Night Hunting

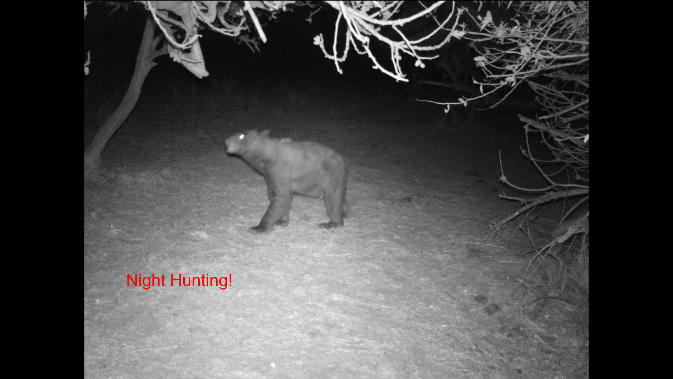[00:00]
Night hunting. Pup quiz. When are you most likely to see predators? That's right. At night. How do I know, you ask? Would you believe I spent years studying predators? Nope. I have a trail camera. Modern technology is great. MidwayUSA was having a sale on trail cameras one spring, so Clay and I figured if we were going to have our own TV reality show, we should have a couple of these.
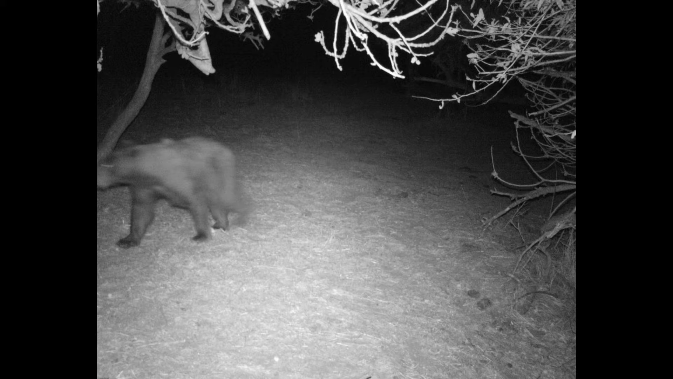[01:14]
Any motion would trip the camera and you can record single or multiple pictures or video as desired. Sweet! After a night or two, we drive up and download the pictures onto a laptop computer, see who was prowling about. We got several pictures of my cousin Rex picking figs and more pictures of the local bovine population milling about smartly. One cow we called number nine, per her ear tag, was particularly troublesome.
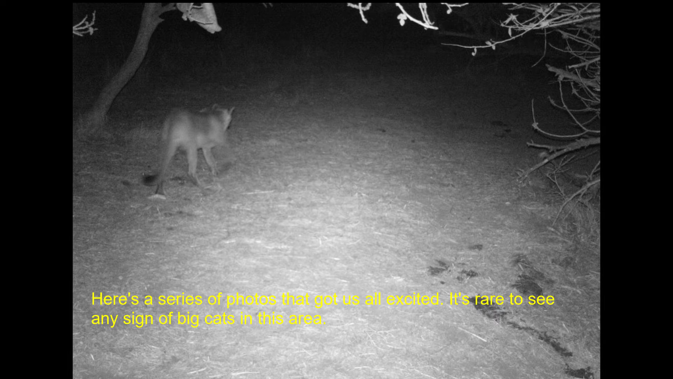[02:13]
But most of the pictures were of hogs and coyotes and the occasional bear making a midnight run for fig newtons. More astonishing, we were scanning the download images one morning and discovered a mountain lion had been walking through the trees the night before. Wow! I have never seen a live cougar in the wild. I showed my cousin Rex the picture of the lion, figuring he ought to know there was one lurking about since he lived close by in his cabin. He kind of freaked out. He changed his habit of walking up the creek to his dad's cabin every morning.